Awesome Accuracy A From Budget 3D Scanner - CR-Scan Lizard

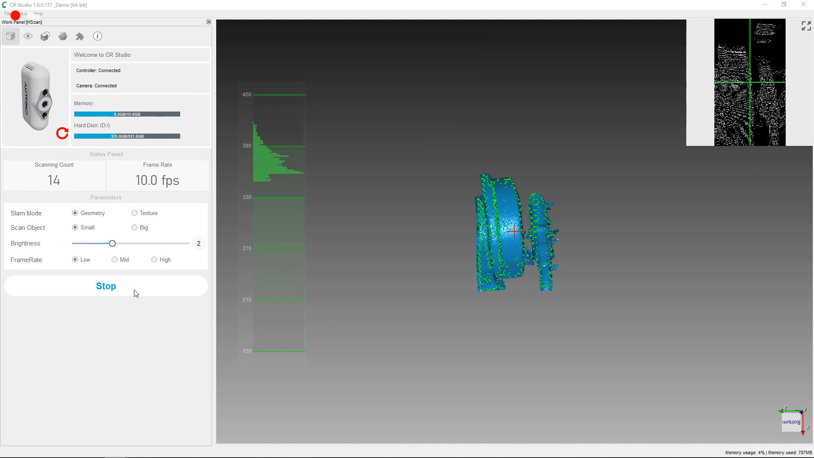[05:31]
The only problem is I keep moving too far away or too close, so it loses alignment.
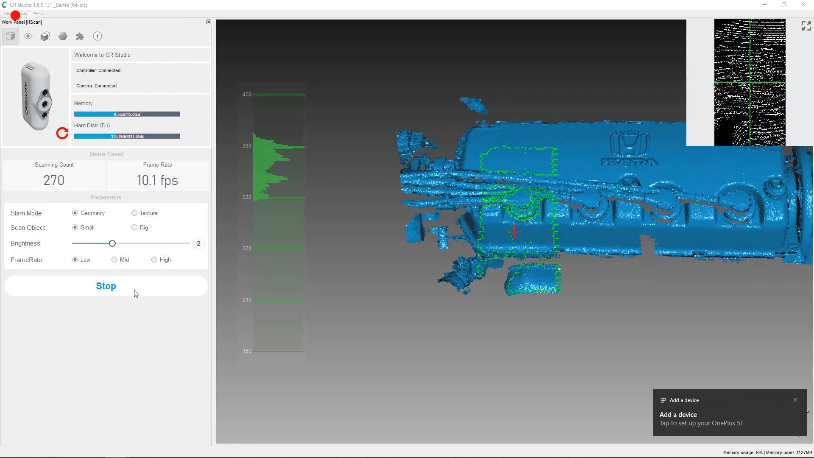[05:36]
But once I got my spacing down, everything went really smooth.
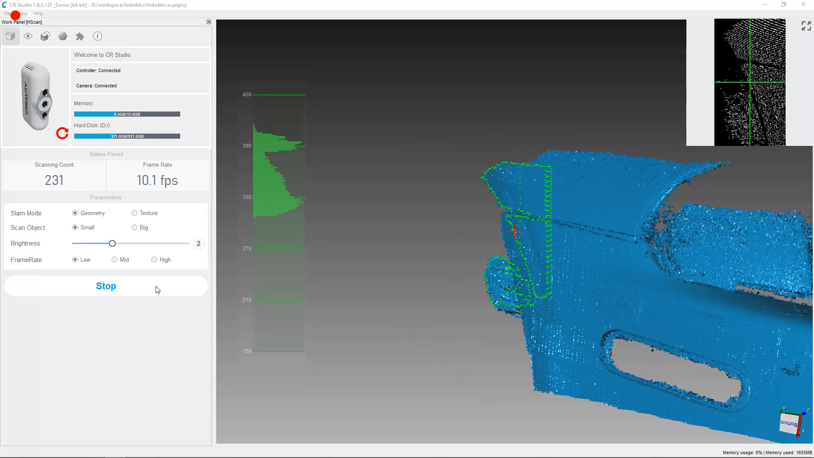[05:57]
But it lost some alignment on some of the areas that were just a solid color, so it didn't have any reference. And some markers would really help with this.
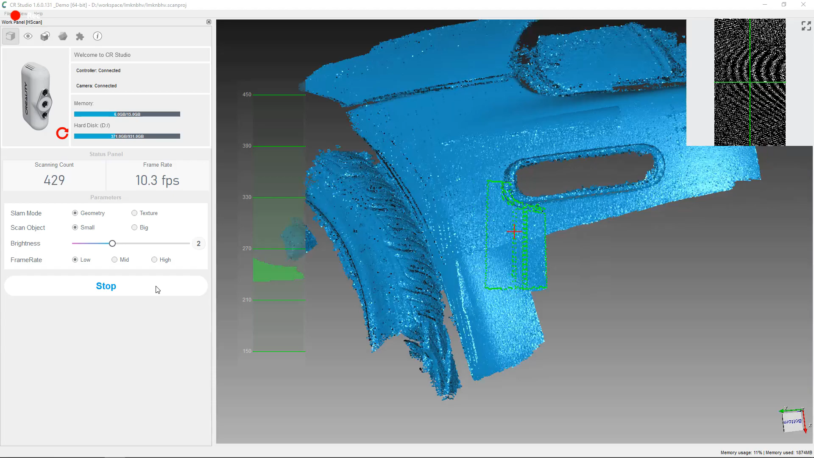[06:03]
They're little stickers that you just stick on, so it knows where it's at.
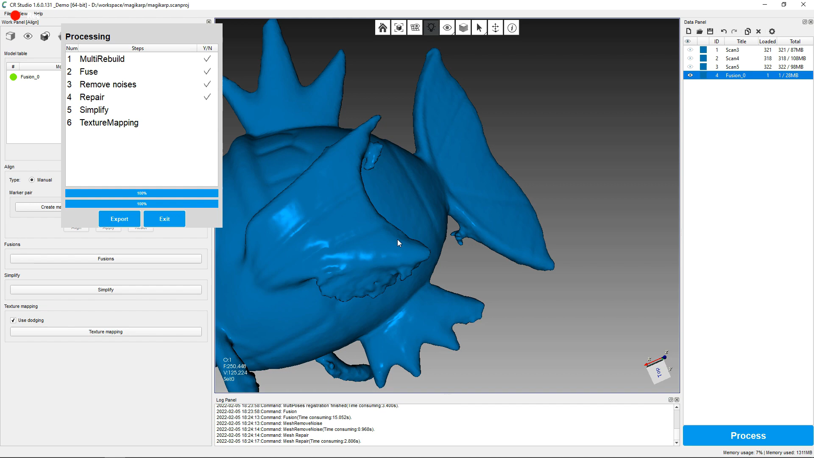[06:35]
And it looks like it captured almost all the details perfectly. And you can see that there's some extra stuff on here,
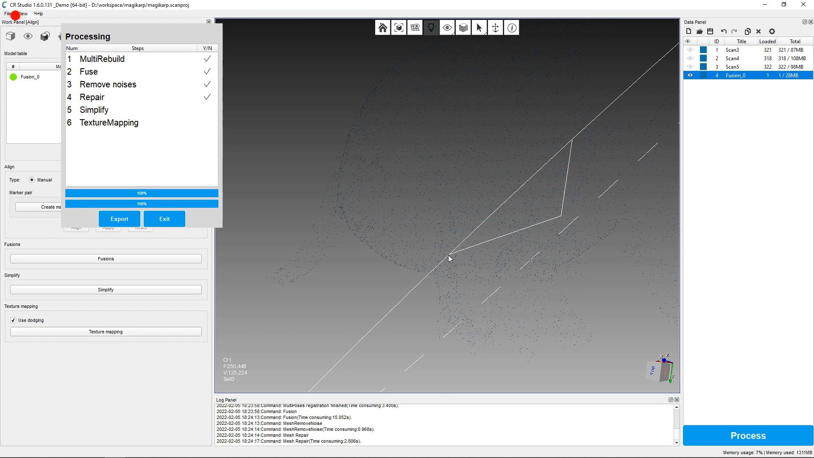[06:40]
just because I didn't clean up everything in the post-processing step of this.
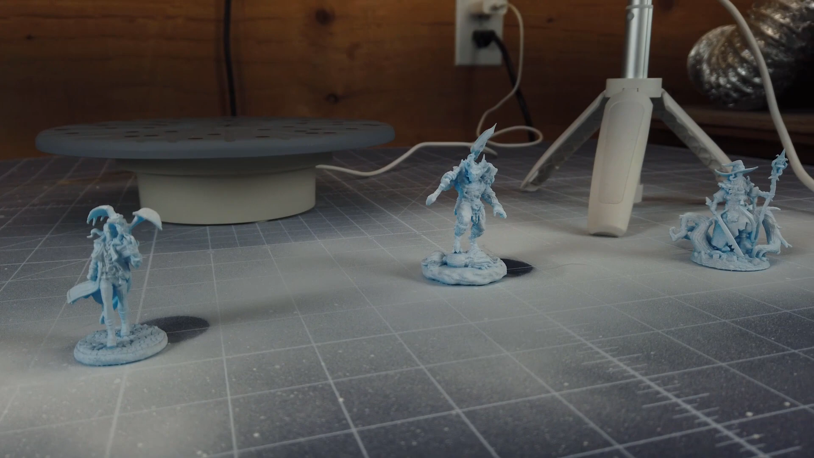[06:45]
So let's go a little more smaller and a little more detailed with this miniature. And with everything said and done, it came out like this.
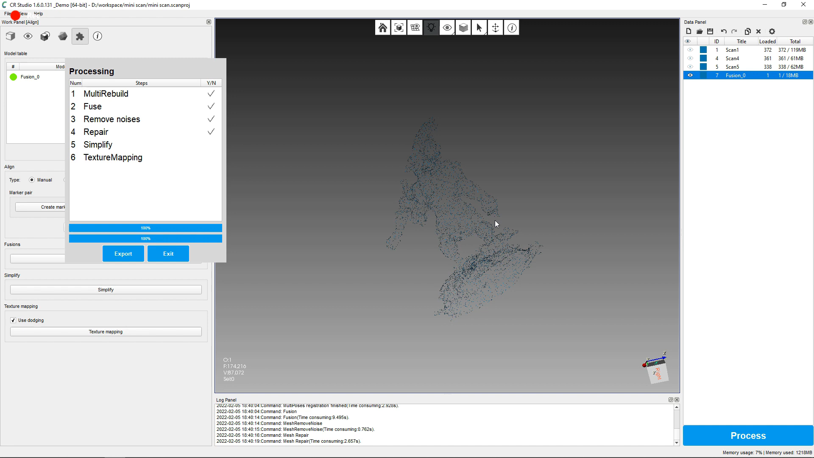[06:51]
Which kind of looks like the original, but these are kind of the limitation of this scanner.
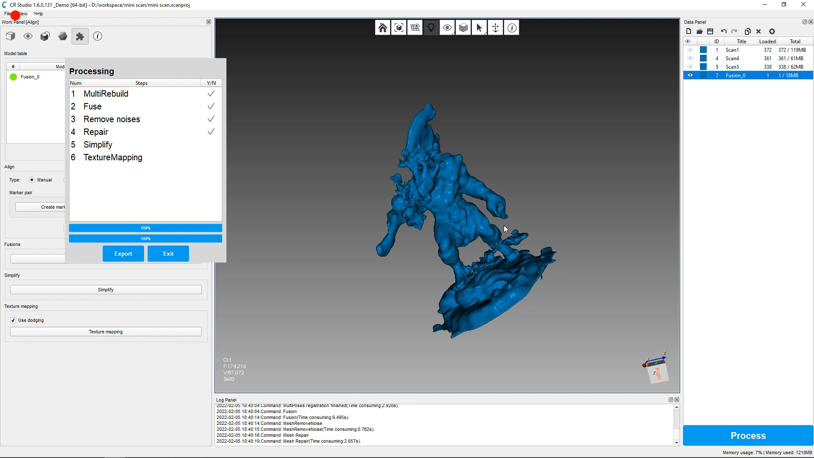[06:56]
It's a little too small for it.